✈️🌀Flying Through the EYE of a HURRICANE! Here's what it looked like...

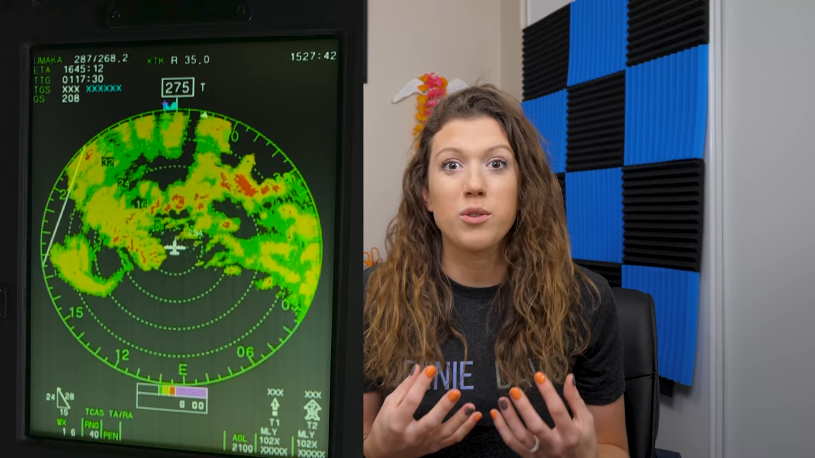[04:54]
So this was not only a storm with full circulation, but it was really intense.